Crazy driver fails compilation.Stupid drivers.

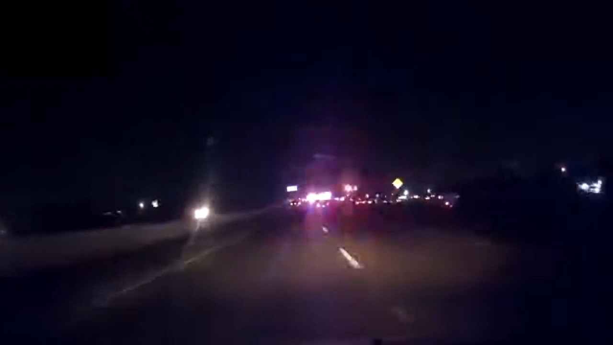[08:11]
I was gazing at the lights yeah I know this is more distracting than it is